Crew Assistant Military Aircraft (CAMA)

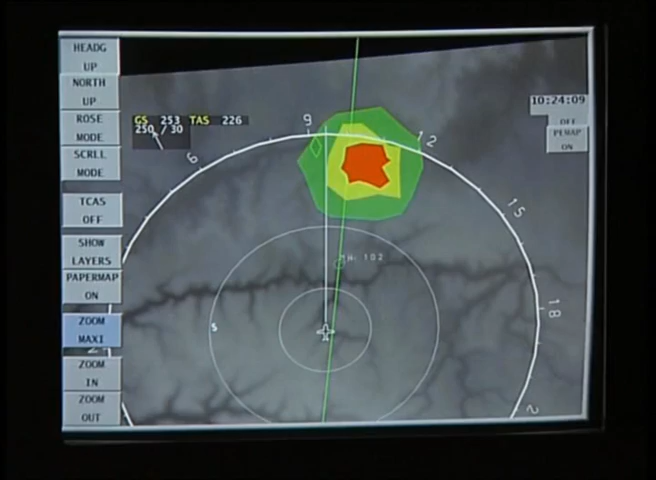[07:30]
Karma recognizes this intent and monitors the weather diversion. Your intention now is weather avoidance.